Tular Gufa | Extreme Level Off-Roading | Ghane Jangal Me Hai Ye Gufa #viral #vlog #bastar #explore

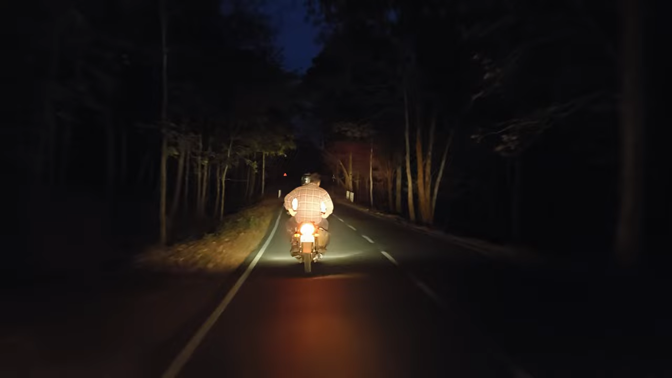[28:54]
अभी हम लोग निकल चुके हैं बारसूर से जगदलपुर के लिए, और 7 बज चुका है, अभी अंधेरा भी हो चुका है। तो अभी हम लोग को यहाँ से जगदलपुर पहुँचने में 1 घंटे से ज़्यादा लगेगा।